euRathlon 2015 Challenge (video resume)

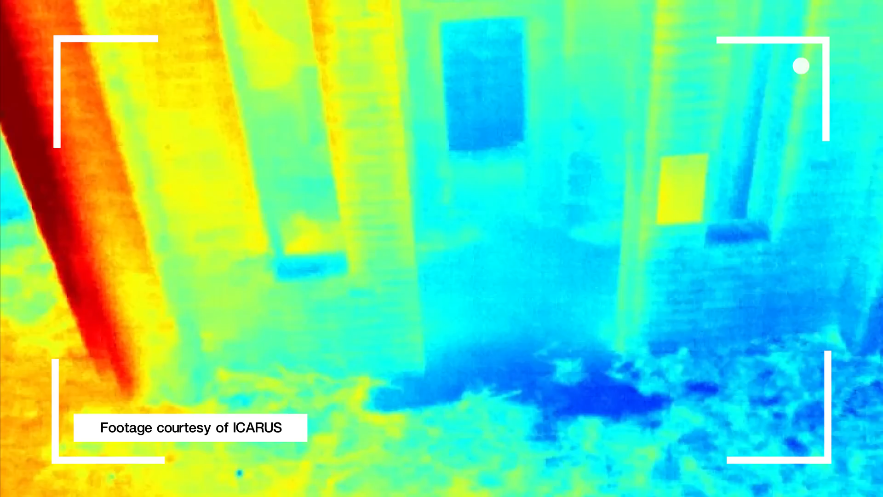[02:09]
It measures things like temperature and we can actually detect things through the window in a completely dark room.